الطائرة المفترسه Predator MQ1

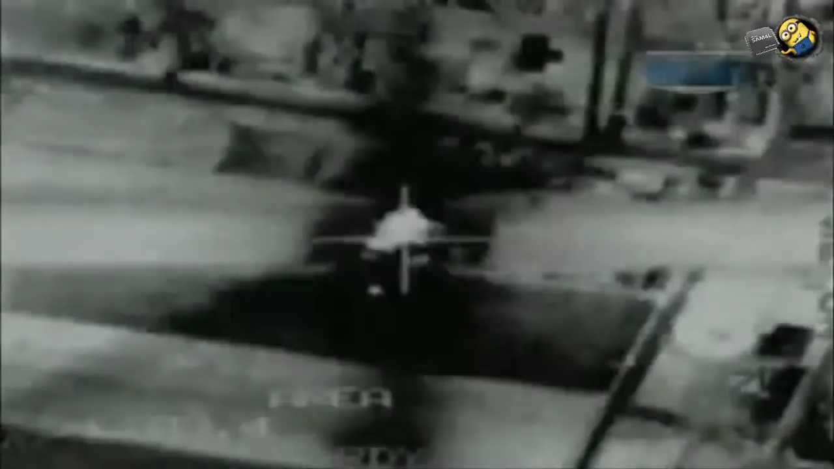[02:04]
The sensors can see at night and through extreme weather or even dust storm conditions, an ability with many civilian applications.